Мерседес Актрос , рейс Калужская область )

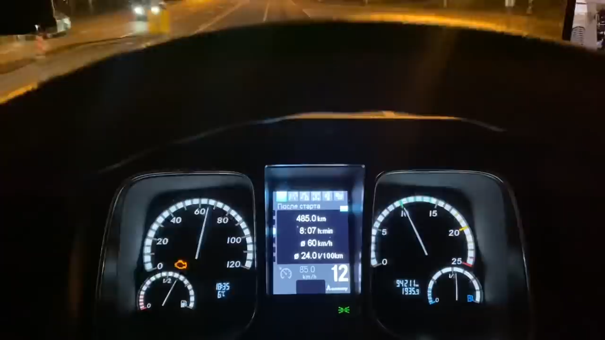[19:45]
да 24 спидометр обманывает то есть на 5 километров что мне нужно ехать если допустим хочу ехать 80 нужно ехать 75
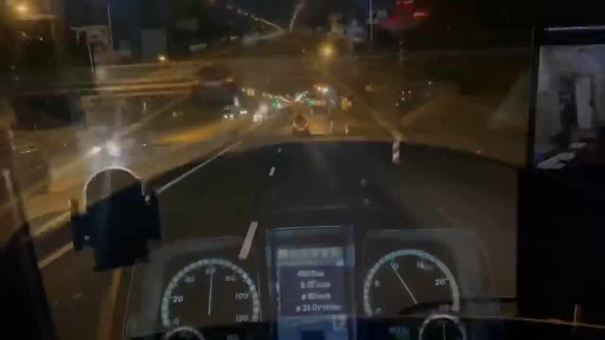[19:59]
подъезжаем ребята к стоянке скорость поворотник 23 6 ребята догнал расход на 100 средний